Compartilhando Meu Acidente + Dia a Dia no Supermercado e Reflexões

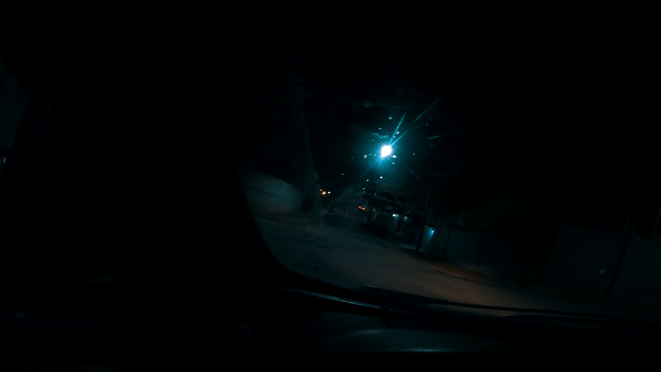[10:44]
Curiosidades, aqui é a área onde eu tô na parte mais rica mesmo dos bairros aqui da cidade.
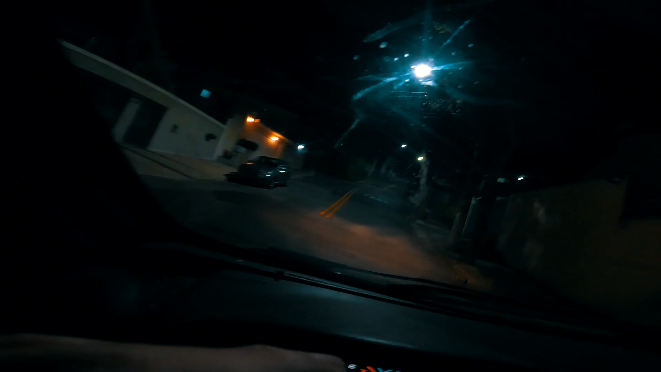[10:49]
É, na verdade eu tô andando onde tem mais as partes mais ricas mesmo, né? Bem vazio. Na verdade eu não costumo andar muito aqui, porque aqui não tem nada, é só condomínio mesmo, né? Mas é isso, é bem vazio, cheio das casas grandes, e eu não passo muito por aqui. De certa forma, o dinheiro traz sua comodidade, né? Se você é rico, basta simplesmente comprar um condomínio por aqui, ó.
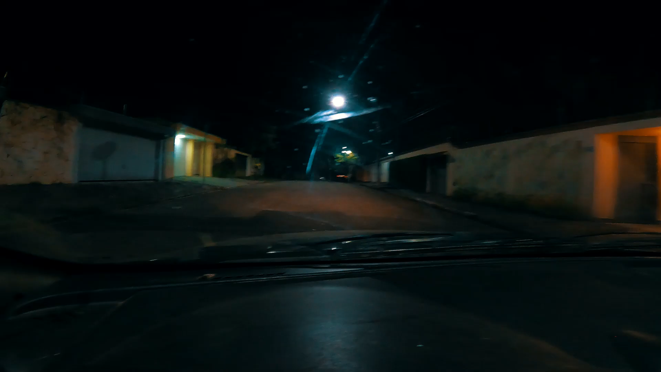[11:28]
Não tem movimento, não tem nada. Simplesmente só casas luxuosas.